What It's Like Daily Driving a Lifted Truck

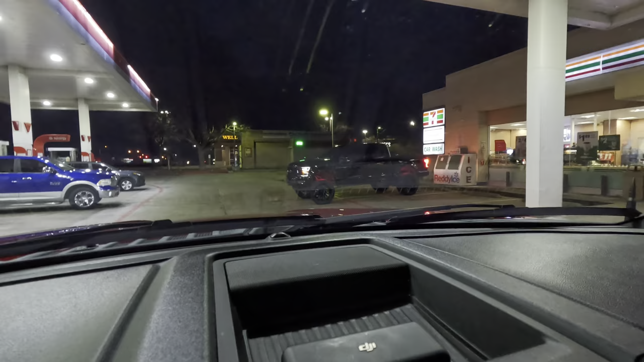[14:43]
f-150 is so nasty i don't know what he's doing though i don't know if he's trying to go straight or forward or what i thought he had to get gas oh i thought he had to get gas